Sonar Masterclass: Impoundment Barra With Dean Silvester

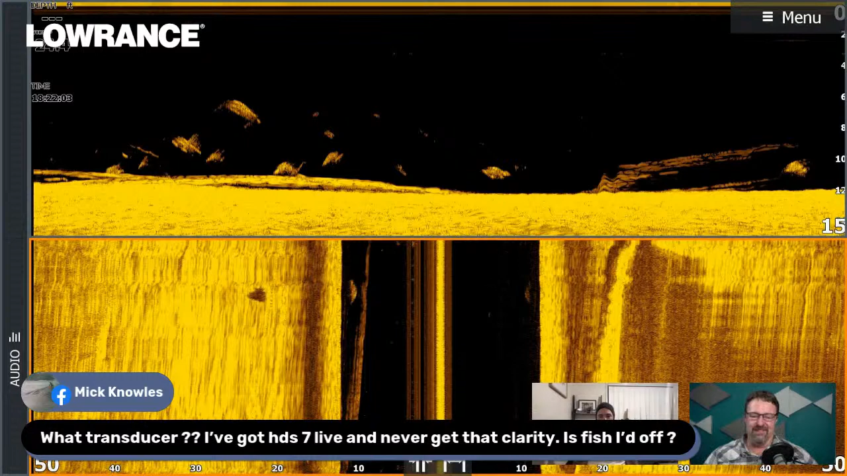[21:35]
you burn it back in to throw somewhere else you're not even paying attention yep they do like to do that uh question from mick knowles what transducer is this he's got a hgs 7 live and you can never get that kind of clarity is the fish id off yeah definitely there's definitely no fish id on on this image and this is all um structure scan stuff so it's not 2d sonar it's uh down and side scan so i think yeah and it's also set at 800 which is what i like to run it's a higher frequency when you're running side scan so the higher the
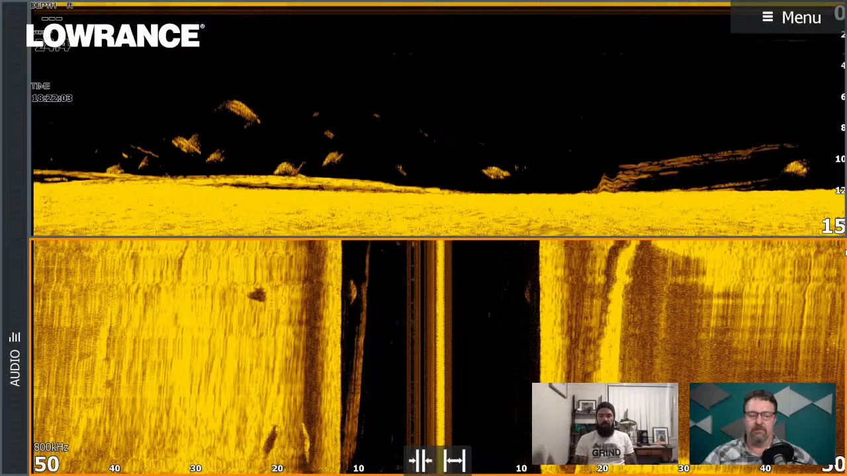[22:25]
okay cool i i rarely ever play with any of my settings the most things i play with is um um like custom depths on my screen that's all all right cool let's look at the next one so basically very similar to what i was saying with the other one you've got you you're 2d above and then your side scan but what do you notice in this one it's he's got his contrast up just a little bit too high it's very hard to pick exactly where those barramundi are so but sort of the good part of it is is they're not in the black section in the middle uh under the boat then you notice all those smaller
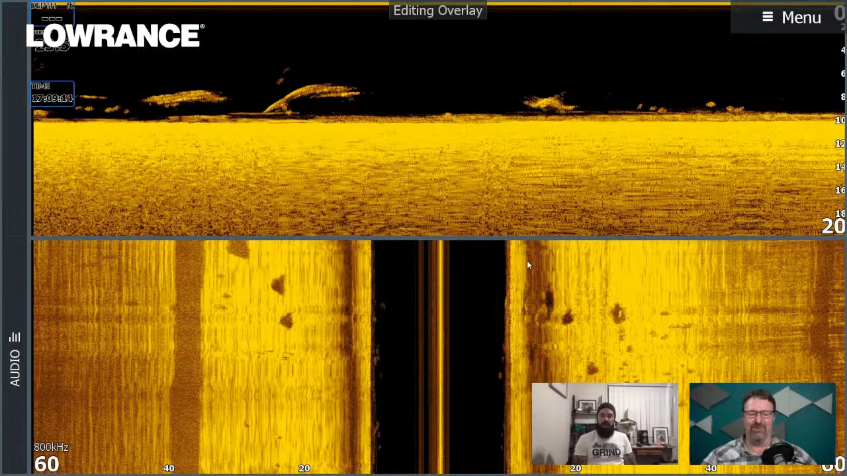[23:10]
fishing i'd be very very excited it's about to go down if it's not already going down seeing bait mixed in the bar is perfect
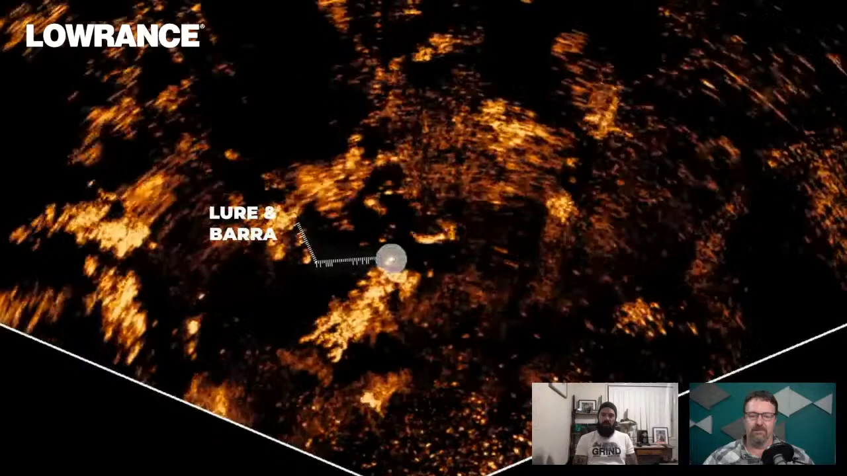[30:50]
little little sneaky look at it and just disappears back into the weed again might have been educated that one